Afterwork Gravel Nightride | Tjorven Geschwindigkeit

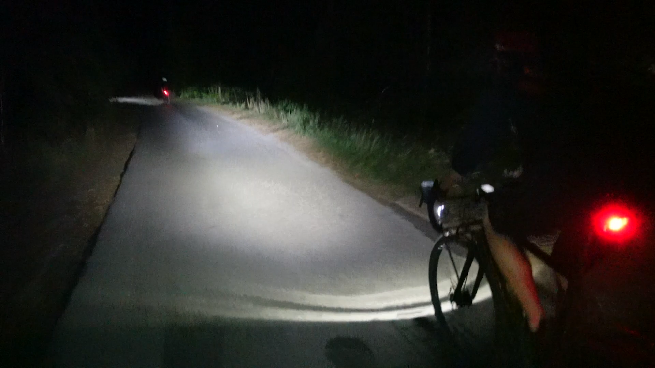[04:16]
Untertitelung des ZDF, 2020 So, die kleinen Splasher fahren da vorne hier schön auf dem Fußgängerweg, obwohl hier die gute Materie ist, Leute.